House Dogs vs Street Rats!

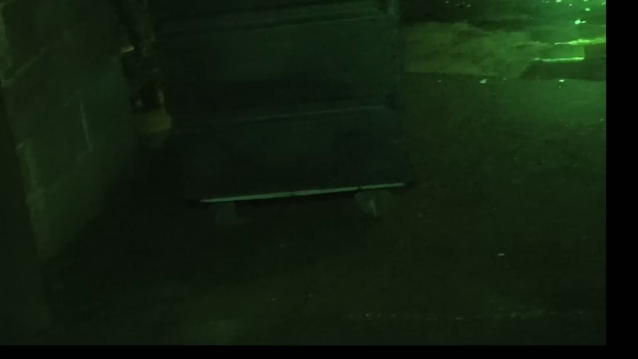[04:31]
It's gone. I didn't see the one up high.
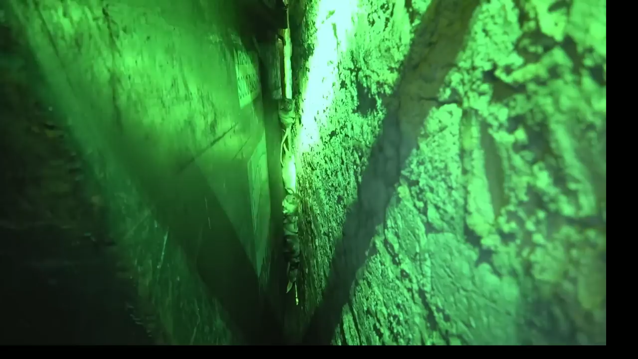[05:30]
Oh, Maggie, my goodness. Maggie, come film this. Oh, you got it? Yeah.